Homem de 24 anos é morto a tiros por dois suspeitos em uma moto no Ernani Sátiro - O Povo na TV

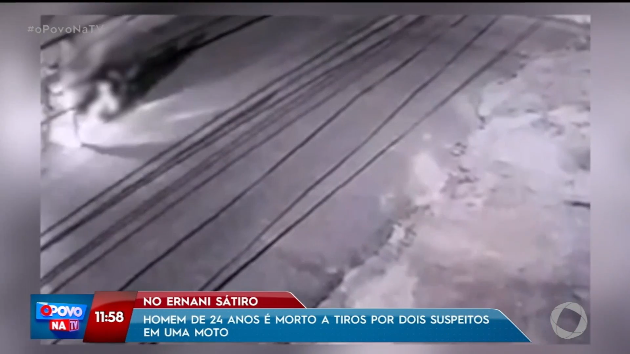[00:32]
Deu um disparo na cabeça, depois que a vítima caiu, deu outro disparo que atingiu a região do braço da vítima.